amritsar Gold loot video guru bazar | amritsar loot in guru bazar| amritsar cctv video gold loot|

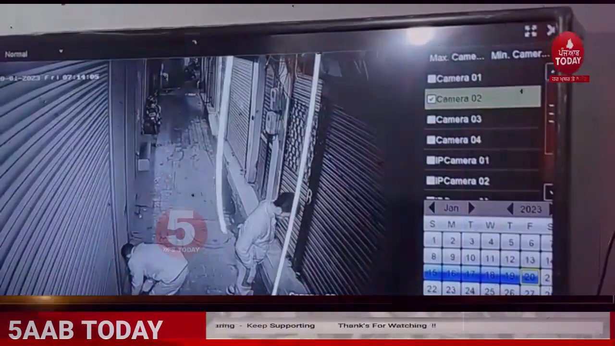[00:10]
पिस्टॉल दी नौक दे क सुन्यारे दे कोलो तिन सो ग्राम सोना लुट के लुटे रे फरार होय हन विसारी वादा सीसी टीवी कैमरे विच भी कैद होई है